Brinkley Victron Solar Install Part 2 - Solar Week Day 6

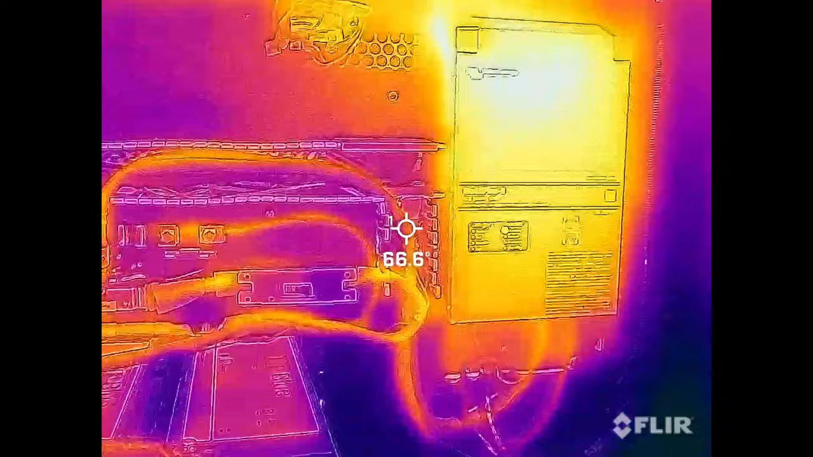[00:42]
We're calibrating again some of the hot spots here, that inverter.
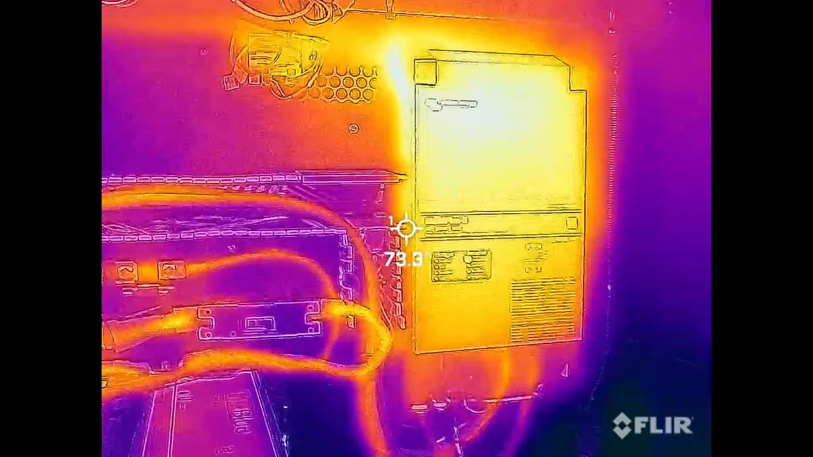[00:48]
In the grand scheme of things, the inverter is the hottest spot.
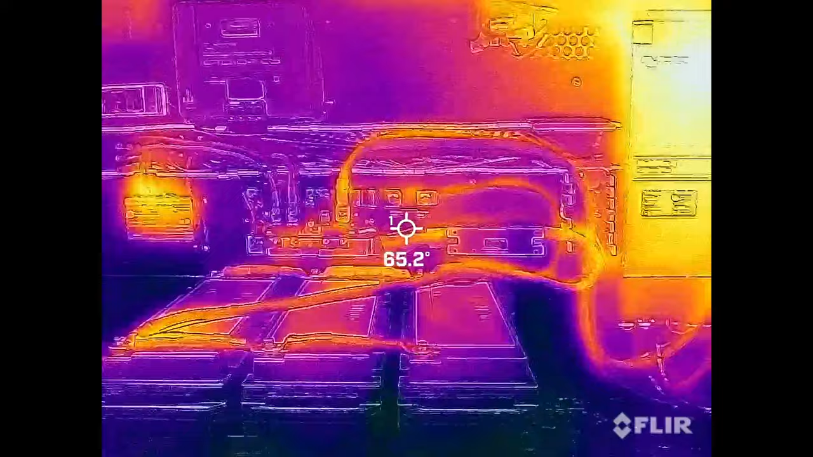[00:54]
And interestingly enough, the servo over there on the left.
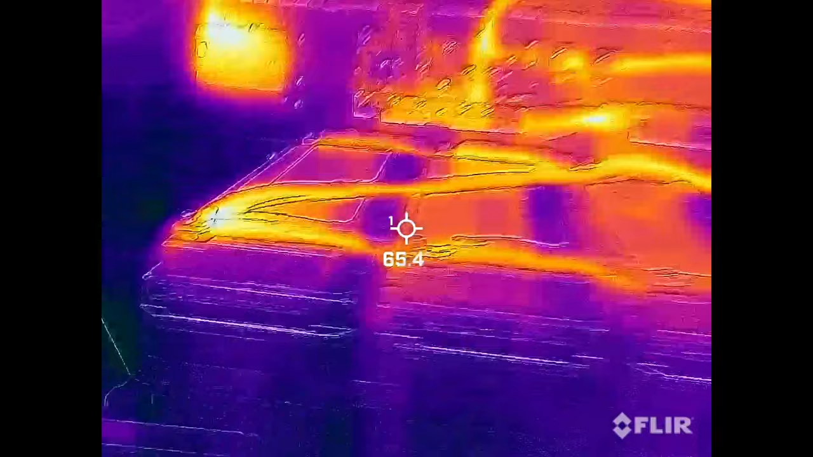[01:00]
We are getting kind of a concentration here. Let's see what we're at. I mean, all of 75 degrees.
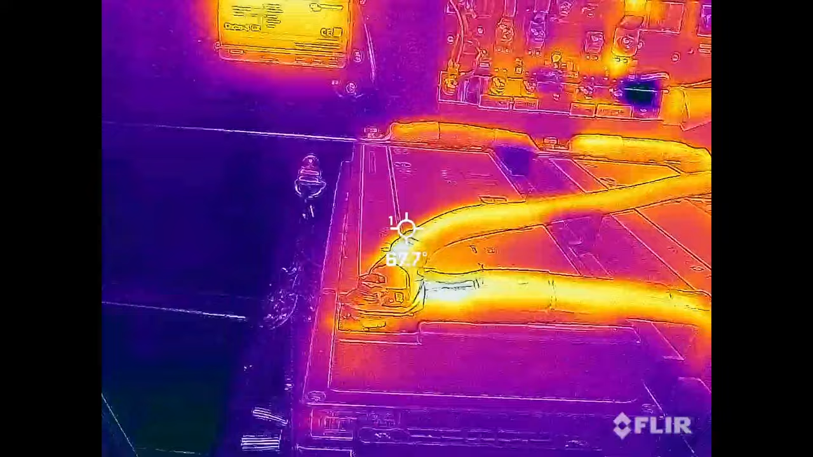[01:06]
I'm feeling it here.
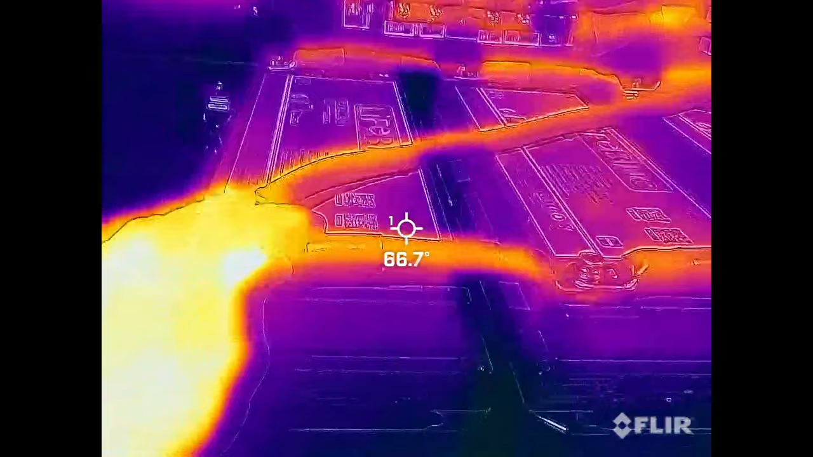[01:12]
I can't really feel much, but that's why I like to use this FLIR system
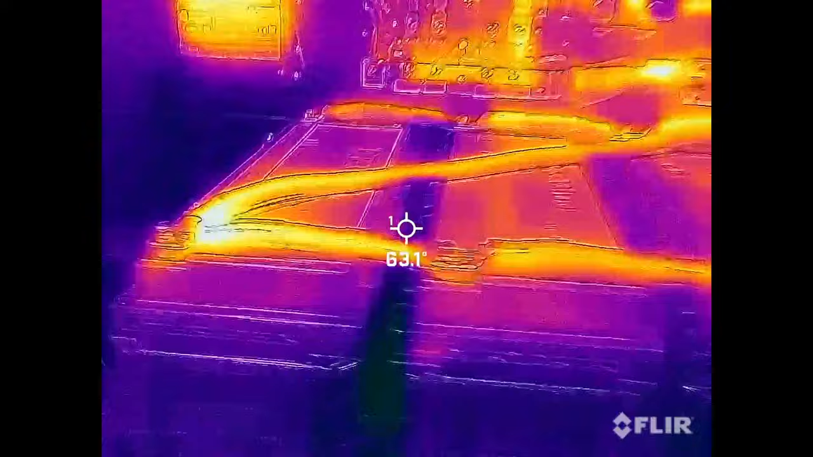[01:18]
is it finds things that you can't feel or see.
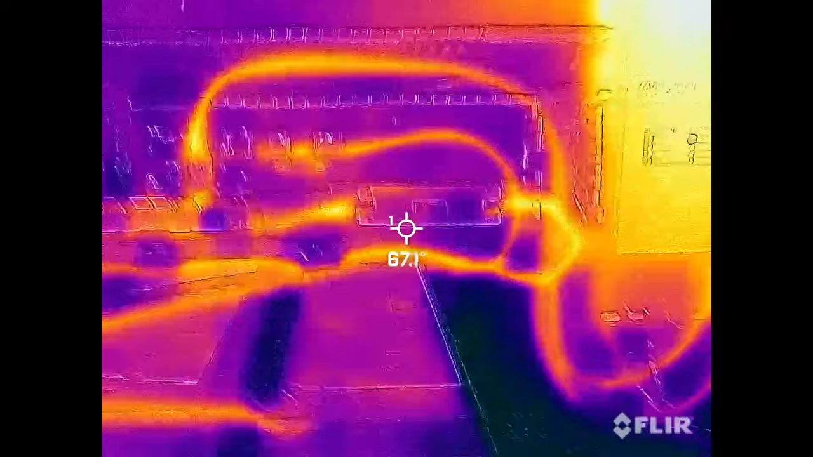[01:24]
And again, I'm really happy with this new breaker system we're using.
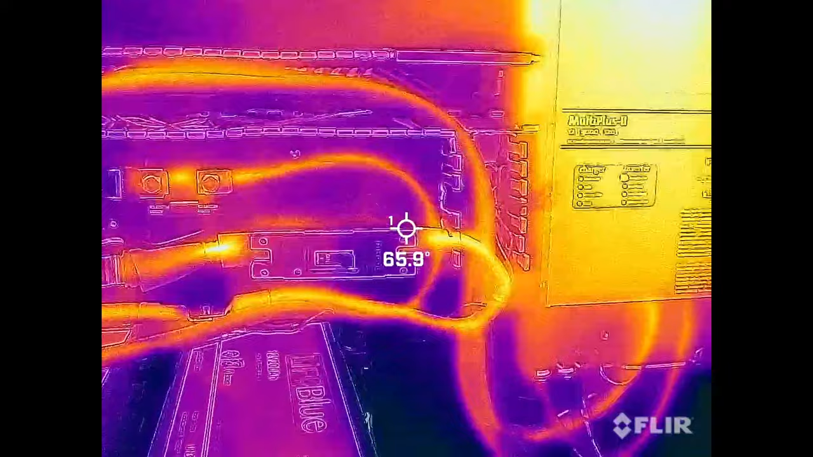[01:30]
It just stays cool as a cute cucumber. Really liking that. All right, here it is.